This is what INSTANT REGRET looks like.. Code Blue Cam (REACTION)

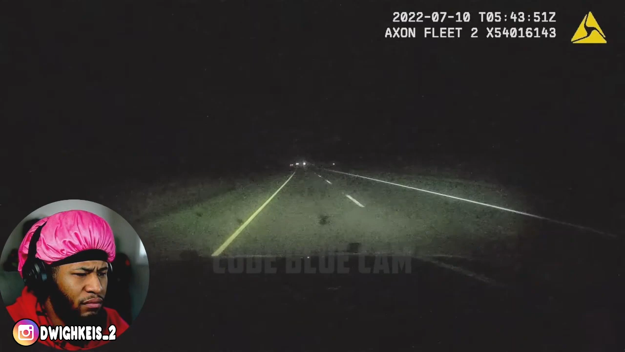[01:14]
Minutes later, a Monroe County Sheriff's deputy was monitoring traffic when he observed a speeding vehicle matching the description of the suspect.
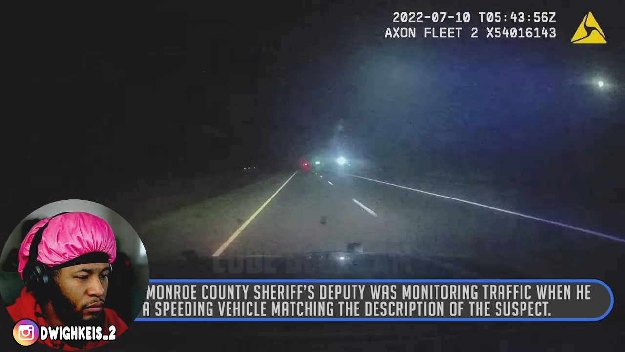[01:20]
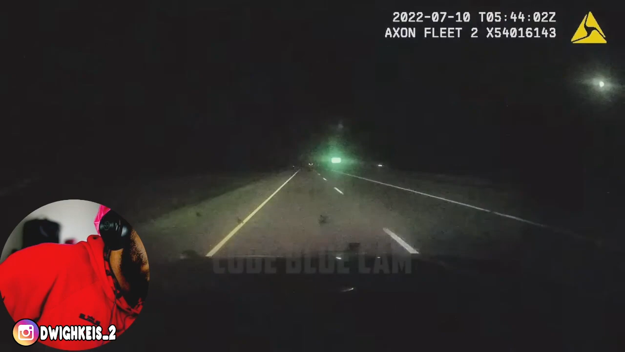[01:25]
Bro, y'all don't ever try to run away from the cops, man.
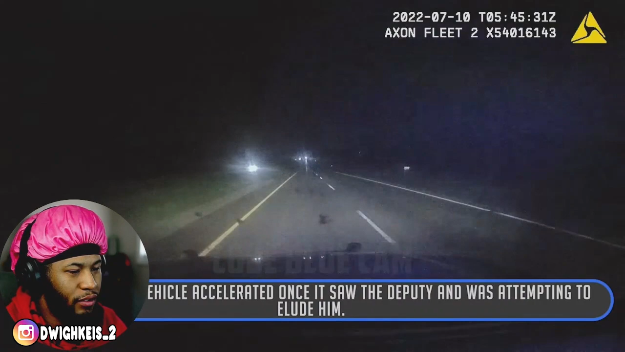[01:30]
Like, it appeared the vehicle accelerated once it saw the deputy and was attempting to elude him.
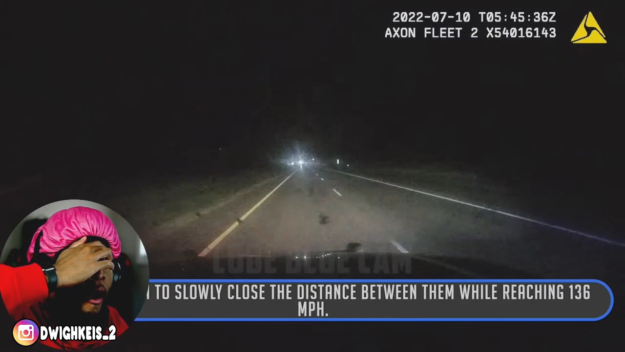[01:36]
So, like, the even deputy if you began to slowly close the distance between them while reaching 136 miles per hour. Don't let me talk. It's like, even if you get away in that moment, they're still like looking for you, about to talk you down, bro. It's no point. He then stumbled upon a large cloud of dust, believing the vehicle had crashed.
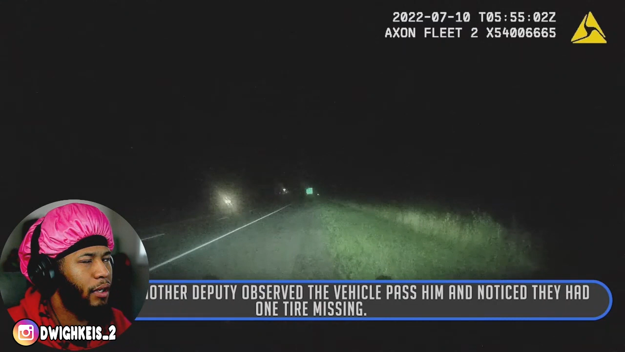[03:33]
Another deputy observed the vehicle pass him and noticed they had one tire missing.